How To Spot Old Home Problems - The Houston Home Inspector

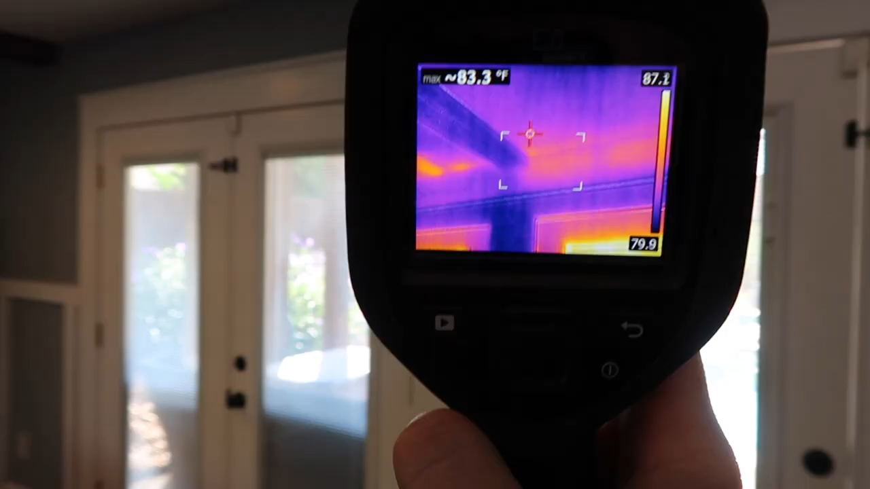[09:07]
On screen: max 83.3°F
So, that's the reason why we carry moisture meters and infrared cameras.
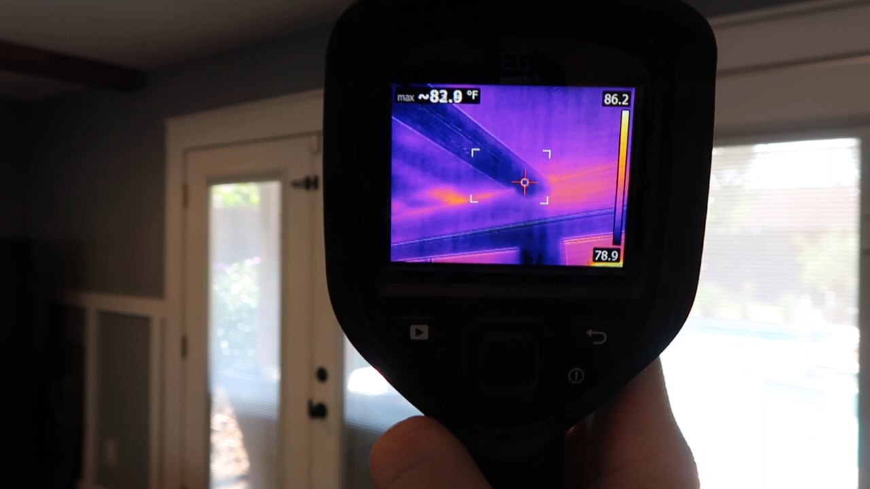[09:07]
So, there's just a few things that I noticed in this location.